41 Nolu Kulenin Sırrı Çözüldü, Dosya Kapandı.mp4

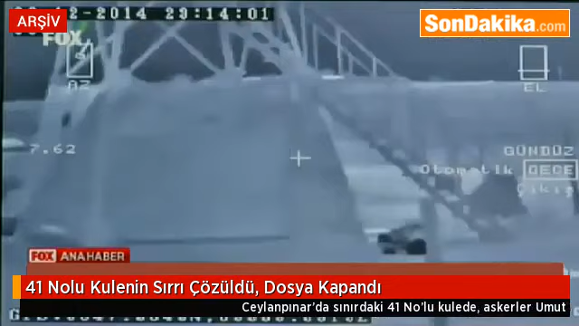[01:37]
kulenin önünden geçerken yerde yatan 3 askeri fark etti. Altyazı M.K. Altyazı M.K.